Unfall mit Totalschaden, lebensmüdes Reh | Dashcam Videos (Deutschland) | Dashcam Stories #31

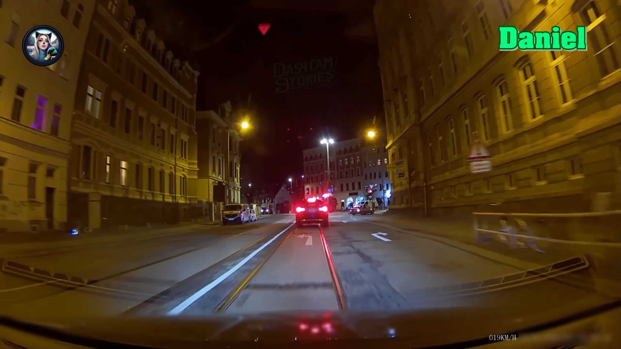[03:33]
mal schnell durch den gegenverkehr fahren
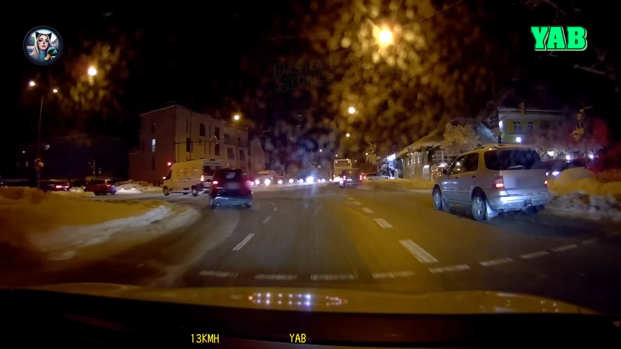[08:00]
wobei dafür fährt er jetzt hier ganz schön sportlich weiter nach so einer rutschaktion wäre ich vermutlich vorsichtiger geworden ob er jedem wie er es braucht
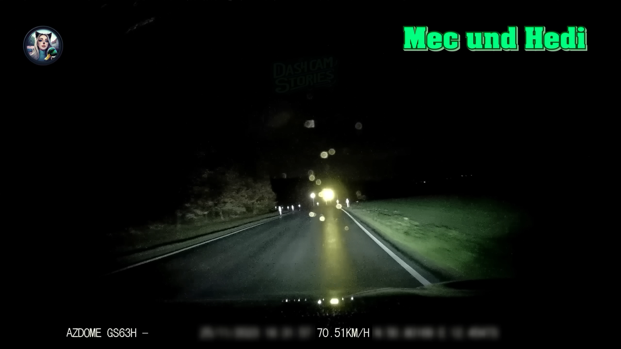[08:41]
in manchen Situationen hat man so einen siebten Sinn wo man denkt ah da wird es jetzt gleich eng lieber mal langsam machen ich sehe schon die Kommentare ja der ist ja langsamer geworden da hat er ja dem anderen signalisiert dass er fahren soll klar so war es wir fahren Höchstgeschwindigkeit mit dem Crafter